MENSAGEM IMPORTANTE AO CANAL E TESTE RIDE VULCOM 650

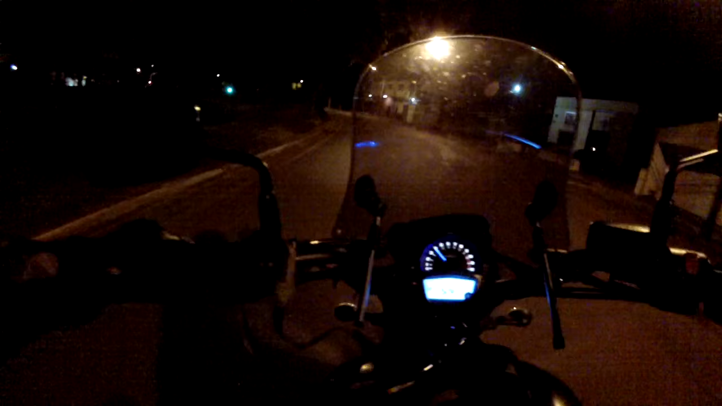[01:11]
Muito confortável Os braços ficam muito à vontade Minha bunda de gordo Tá bem ajeitada aqui no banco Top, velho Muito top mesmo o bagulho Salve!
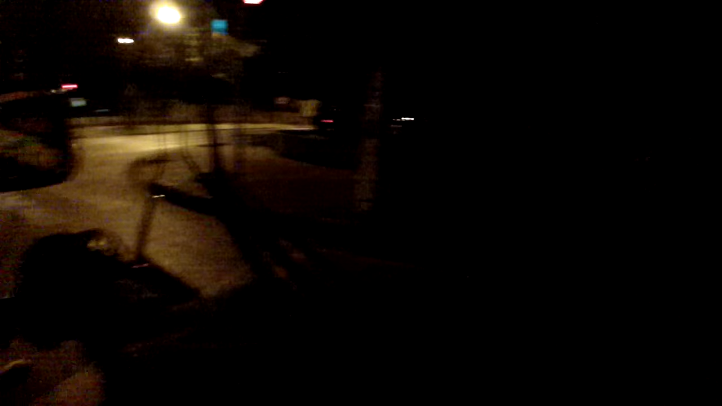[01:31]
Aí sim, né, tiozão Tiozão aí, ó, na madrugada aí, mano Uma bobeira parada aqui,